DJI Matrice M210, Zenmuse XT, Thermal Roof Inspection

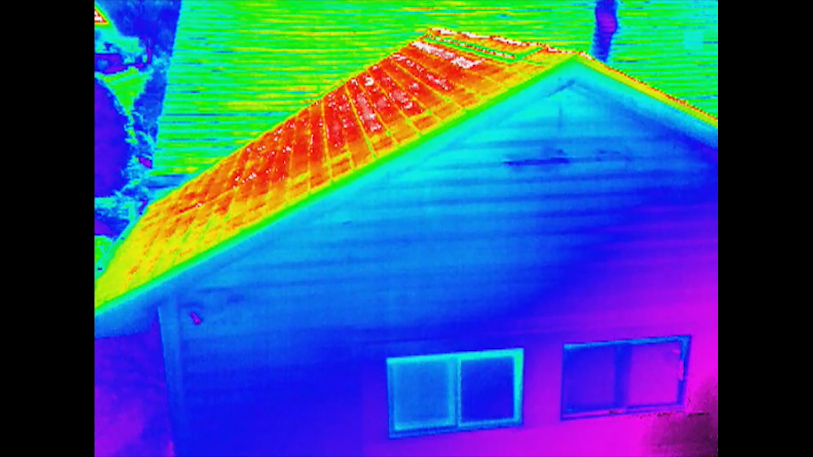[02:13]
after the roof inspection so the sun is running in a isometric all right
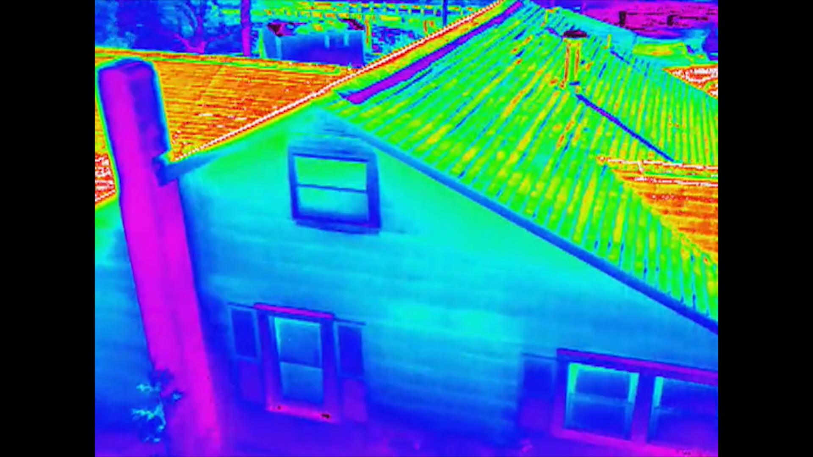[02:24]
and in the top of
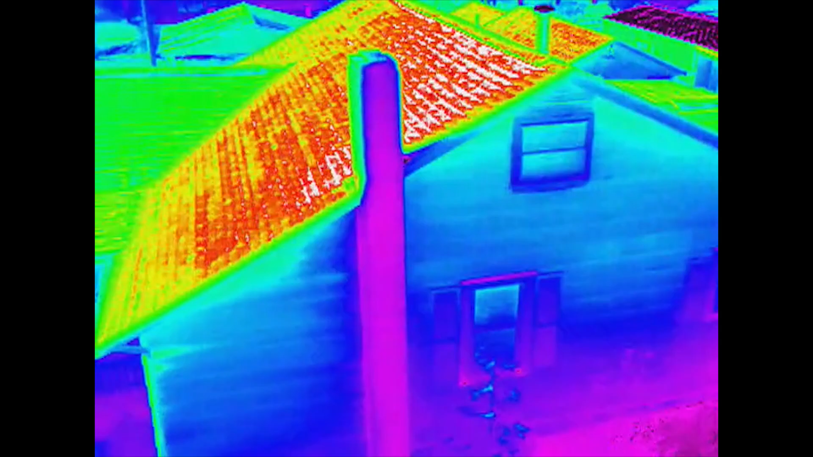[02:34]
the roof so the wind is
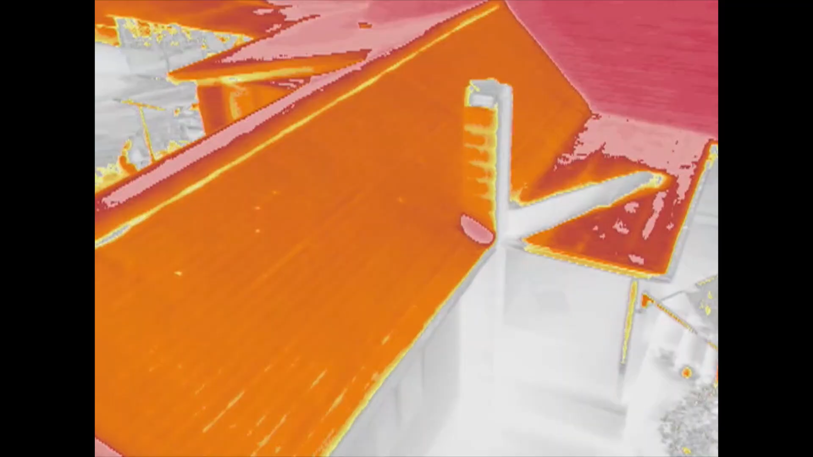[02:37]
running in a isometric so the wind is running out of this